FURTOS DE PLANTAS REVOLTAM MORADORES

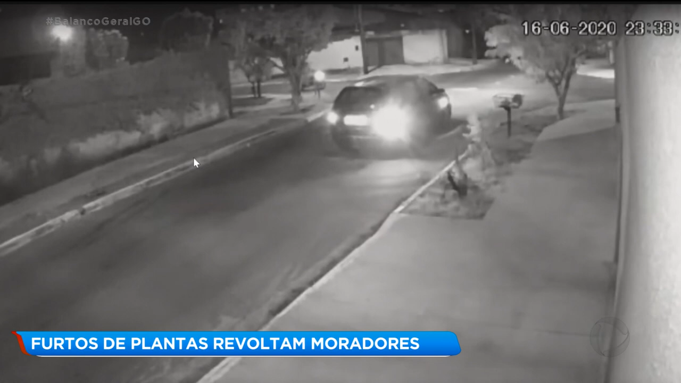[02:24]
Quando chega próximo ao cruzamento, o motorista para, liga a seta e dá marcha ré. Devagar, ele se aproxima da calçada e abre a porta. De dentro do carro, ele arranca a planta e coloca no veículo. O motorista fecha a porta e vai embora. Veja a planta na calçada antes da chegada do ladrão e o buraco que ficou quando a planta foi furtada. Esse morador, que plantou a muda levada pelo motorista do carro escuro,
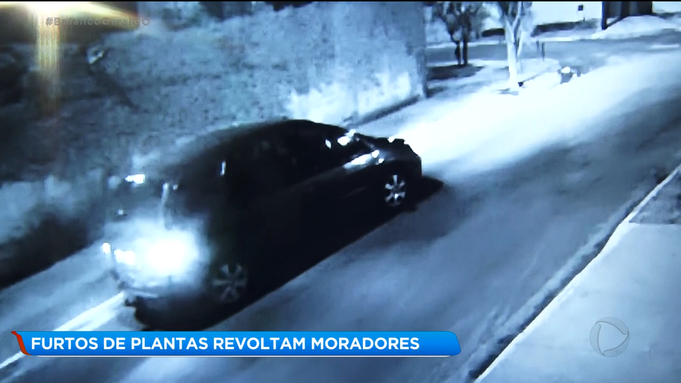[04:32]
a gente percebe inclusive que liga a luz do carro, a luz interna. De dentro do carro mesmo, ele puxou, arrancou a planta que estava no local, olha aí, a luz acendeu porque ele abriu a porta. Ele arrancou, se abaixou, arrancou a planta, colocou no carro, em questões de segundo, ele foi embora levando a planta.